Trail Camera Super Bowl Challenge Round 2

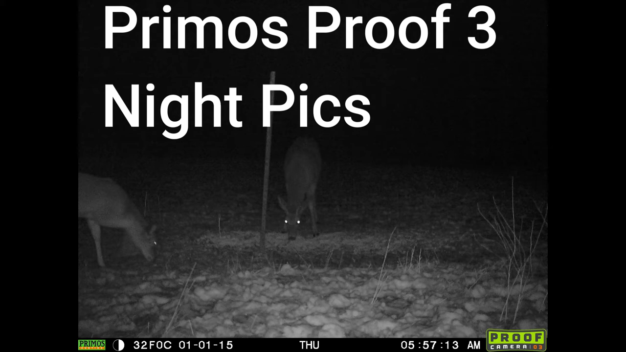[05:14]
The SpyPoint had 490 pictures to the Proof 338.
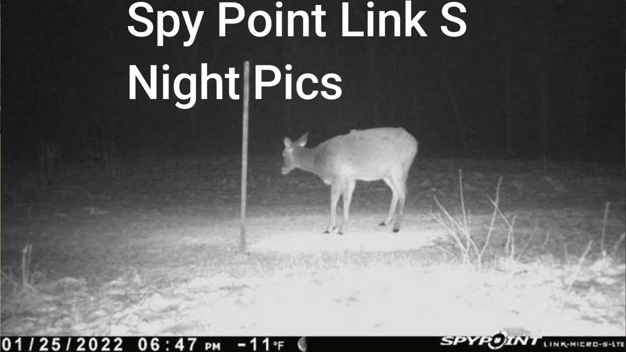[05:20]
They both had good picture quality, is how I would qualify it, both during the day and night.
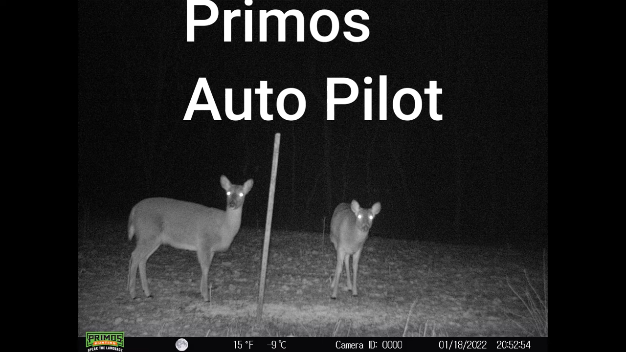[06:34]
Some great picture quality coming out of the Bushnell. I would call the Autopilot. It has good quality on the day and the night.
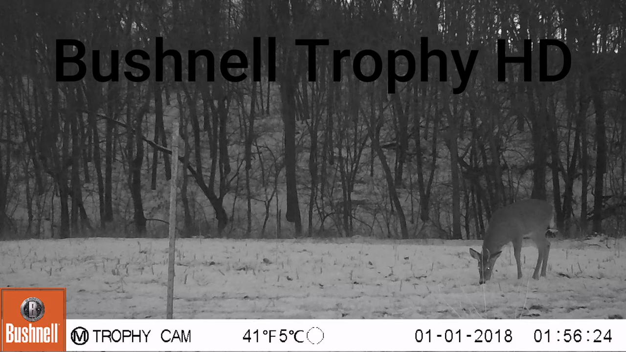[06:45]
Obviously, they both have video quality. We give the edge right now to the Autopilot.